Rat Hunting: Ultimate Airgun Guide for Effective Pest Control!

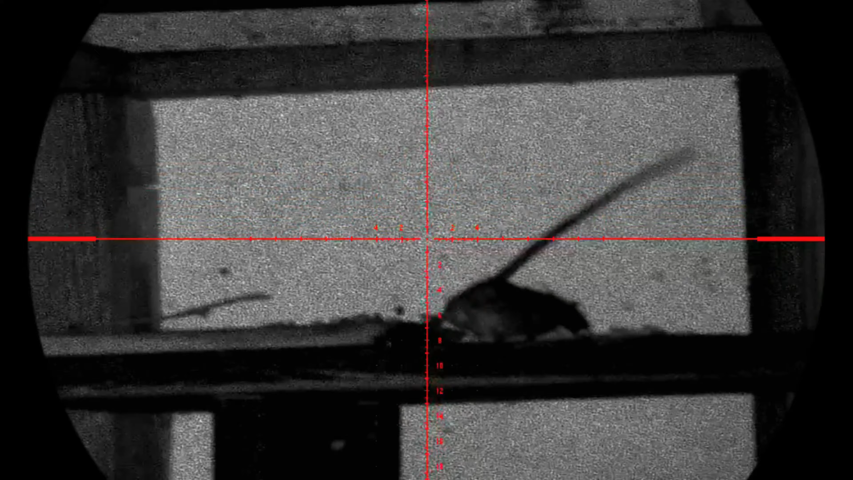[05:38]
the night stalker 4k it's got a built-in rangefinder it's got the
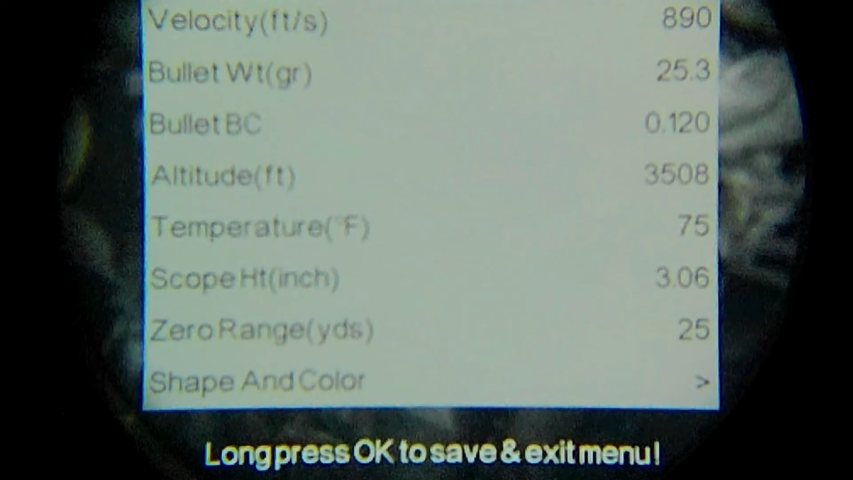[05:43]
ballistic capabilities so you can dial in your bullet weight velocity everything and it's going to tell you your correct holdover for various ranges
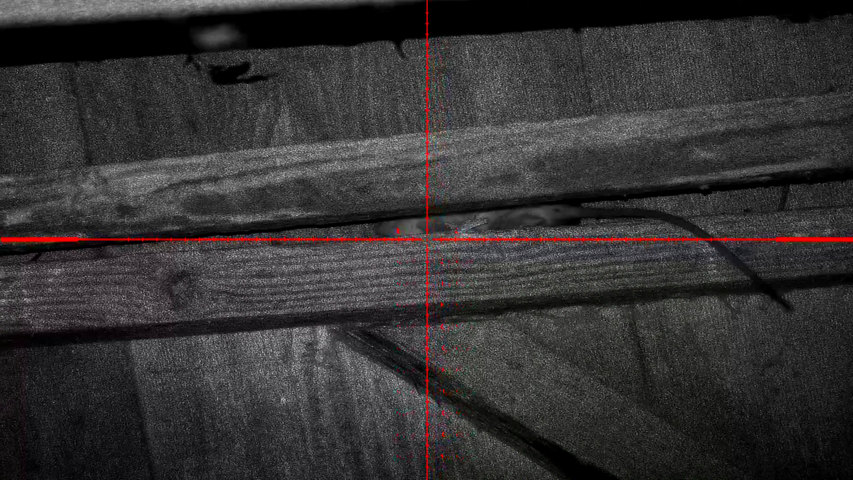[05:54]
now i use these for not only rats but i do a lot of coyote hunting i do a
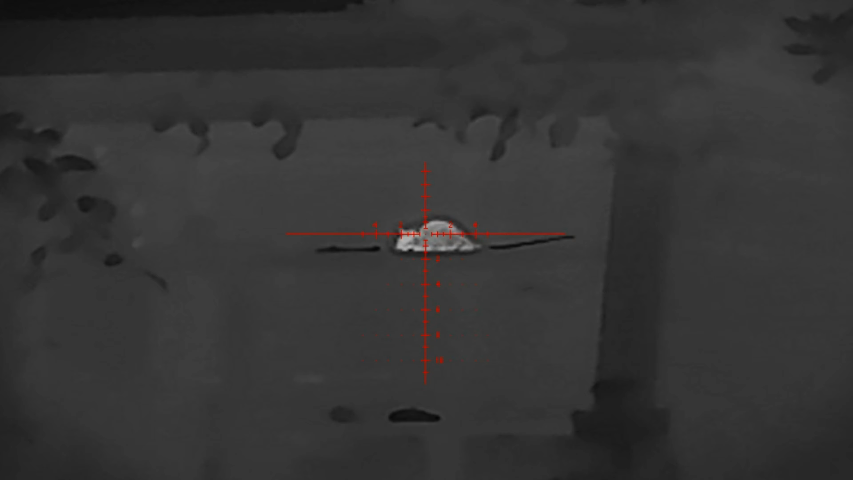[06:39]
it especially if you're hunting areas that have a lot of debris a lot of junk which is
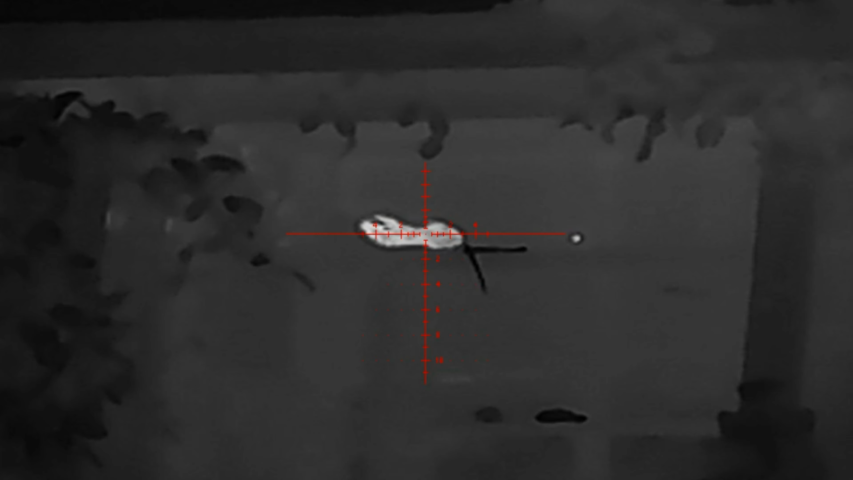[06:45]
pretty common around areas that have a lot of rats the other benefits to a thermal device is they
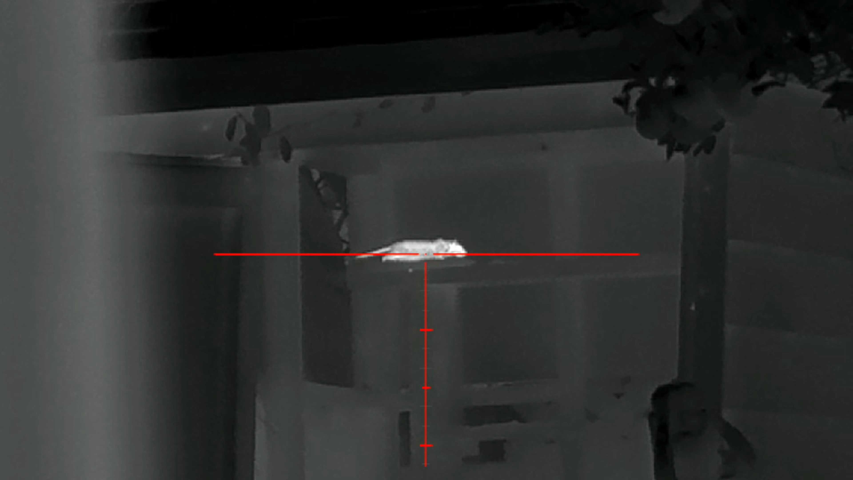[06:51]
get really good battery life they're not having to run an ir light which
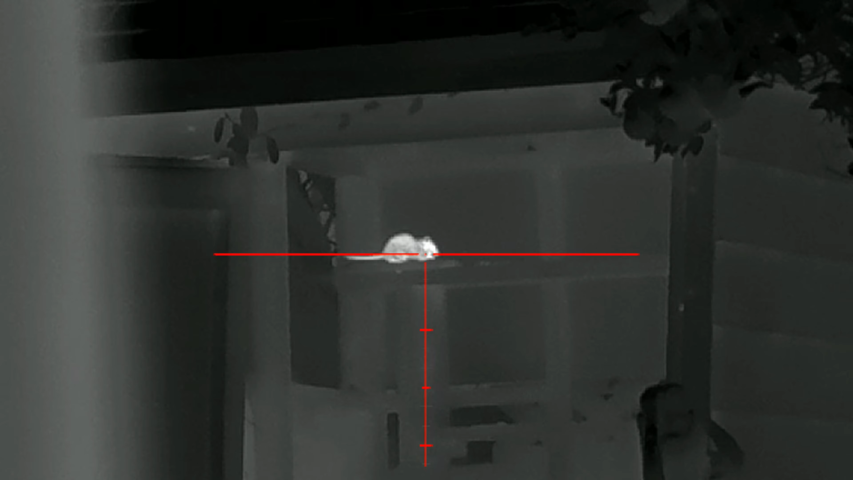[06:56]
eats a lot of batteries and they don't seem to be as affected by cold weather they don't seem to be